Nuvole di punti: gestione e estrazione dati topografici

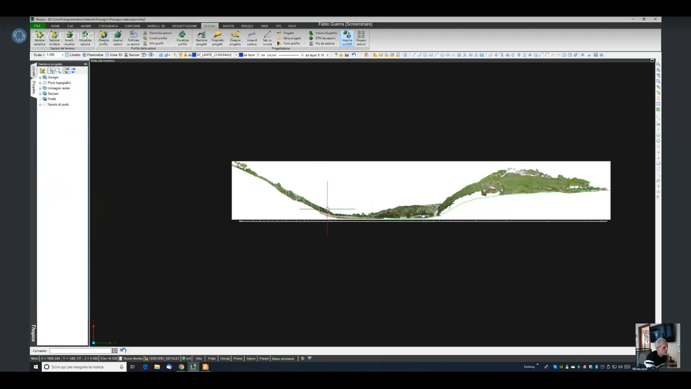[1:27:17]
evidentemente con sfondo bianco perché se poi vado a stampare a plottare lo sfondo nero non è adatto insomma comunque la colore di sfondo quando ho creato l'ortofoto posso scegliere il colore di sfondo in questo caso di default era bianco ho lasciato bianco questa
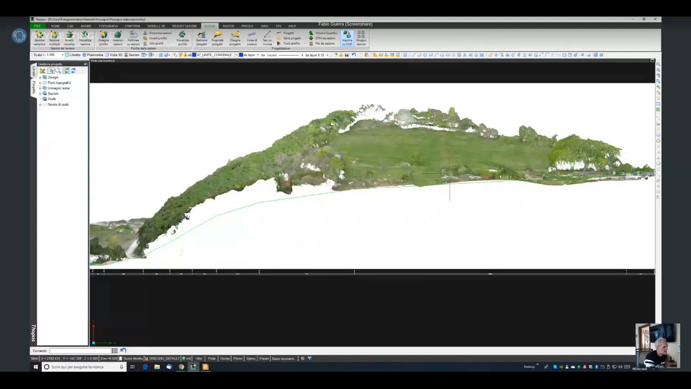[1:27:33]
è l'immagine ora facciamo così così poi si capisce meglio andiamo su aspetto mettiamo provvisoriamente lo sfondo bianco
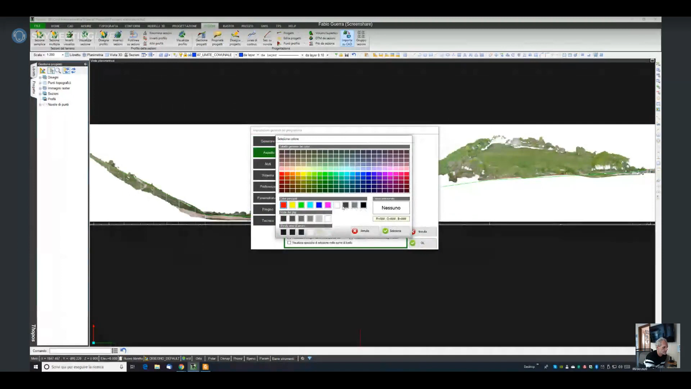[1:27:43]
ecco così diciamo ha più senso questa è l'immagine della nuvola plottata quindi posso crearmi più sezioni di questo tipo quindi farle cartiglio stamparle così via